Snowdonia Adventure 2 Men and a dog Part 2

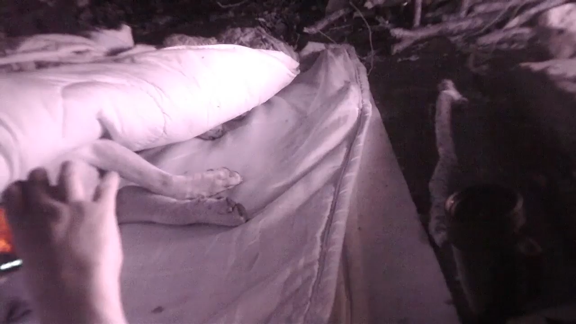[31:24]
You alright Max? Mucky. You're happy there? Quite comfortable. I'm surprised he's not out in the fire. Settling in front of the fire. There goes the heat. Oh Mucky.
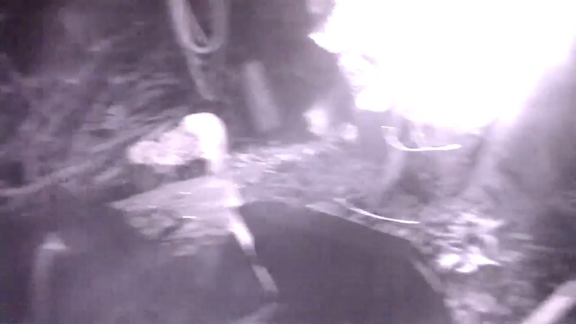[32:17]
Food's home. Going through the lock. Going through the lock. Going through the lock. Where's Maxie? There he is.